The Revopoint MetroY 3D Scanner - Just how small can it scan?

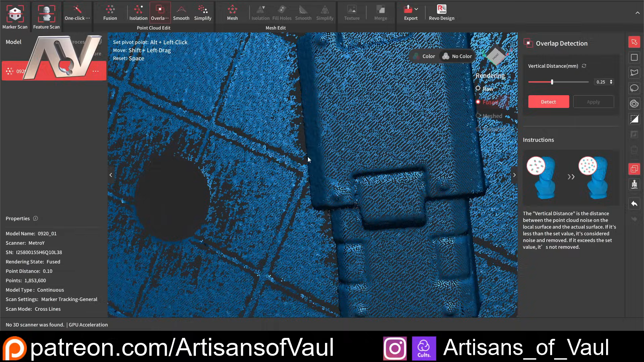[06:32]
So you can see at the moment, this is still dot-based data. This is not yet a mesh.
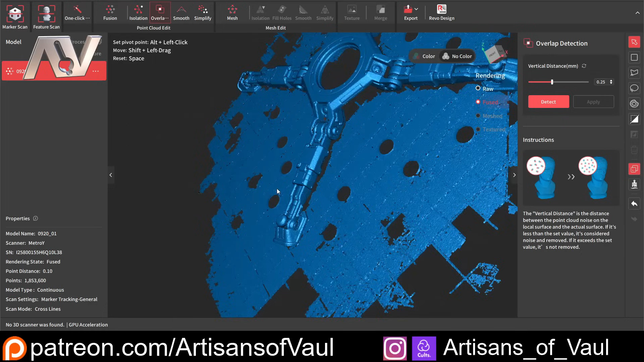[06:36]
This is the point cloud. We can do things like smoothing things out, which is interesting.
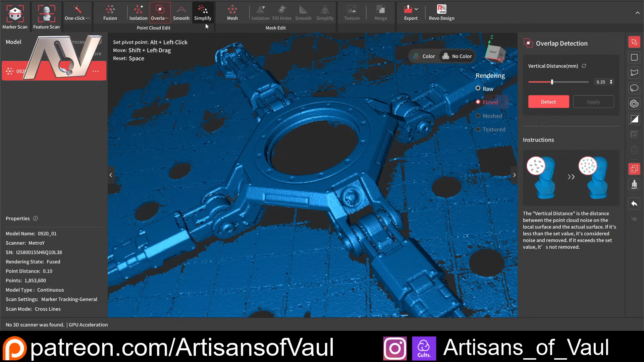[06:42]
I'm going to show you this, but I'm not going to use it. We also have this simplify mode, and this is great. So I'm just going to zoom in here, and you can see we've got loads and loads of dots, loads of points on all of these surfaces, including the flat ones. Now, if I go to uniform, this will get rid of some of these dots everywhere. But if you go to geometric,
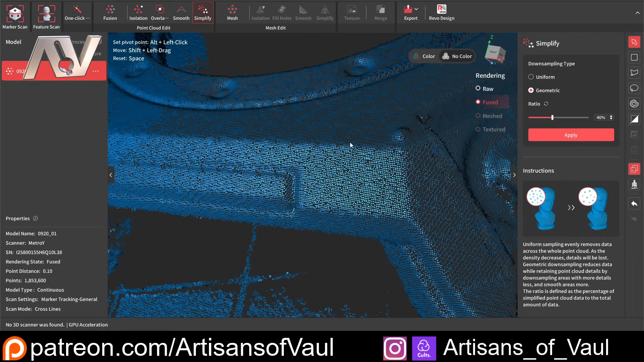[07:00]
what's really clever about this is it will recognise where you've got more detail that's changing. For example, on these corner points that are slightly bevelled, then it will recognise that and keep more dots there, whereas on the flat surface, it will get rid of them.
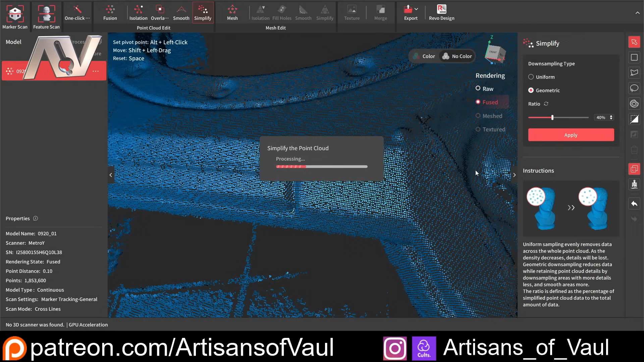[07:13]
If we just click the geometric and apply, you'll see what I mean by this, and it doesn't take that long to do it.
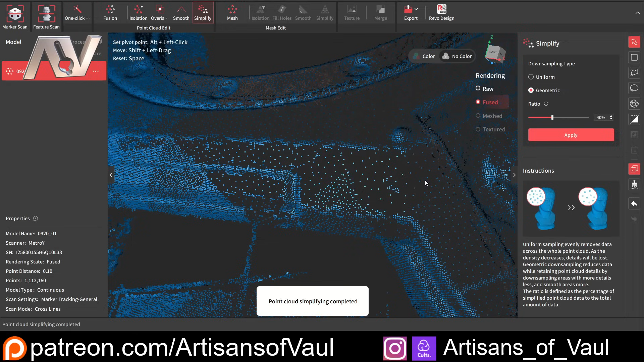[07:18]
Now, there we go.
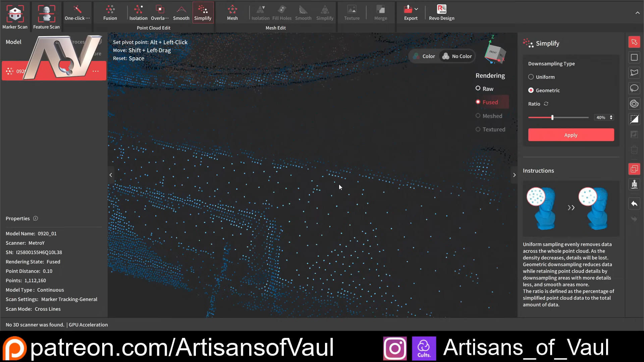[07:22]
So you can still see we've got all of these dots on the bits that matter, but much less on the flat surfaces. Now, I'm going to Ctrl and Z to undo that, just so that we're keeping all of the data.